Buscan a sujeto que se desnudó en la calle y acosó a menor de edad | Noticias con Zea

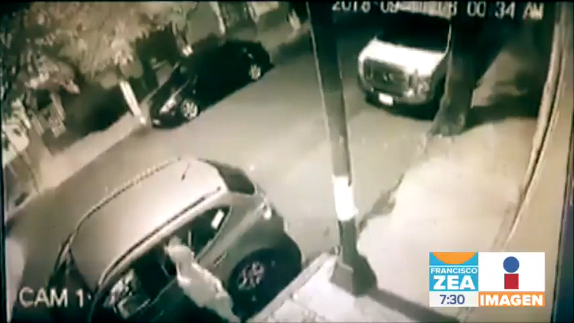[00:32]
Aquí le informé también del desquiciado que acosó a una jovencita en calles de la delegación Escapotzalco de la Ciudad de México. Pues ahora la Procuraduría Capitalina ya inició una carpeta de investigación
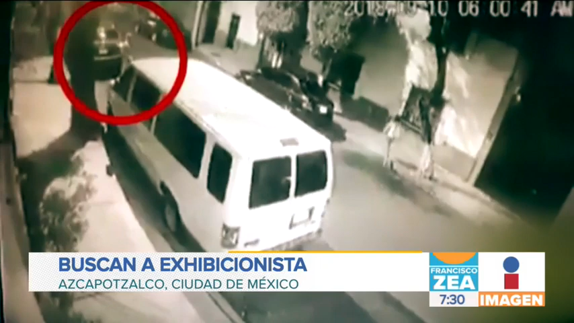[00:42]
de oficio por el delito de acoso sexual a este puerco en agravio de una menor de edad ante la existencia de un video en el que el hombre sale desnudo de un vehículo y corre detrás de ella. El expediente se turnó a la Fiscalía para la atención de delitos sexuales en donde continúan las diligencias para ubicarlo y detener al implicado.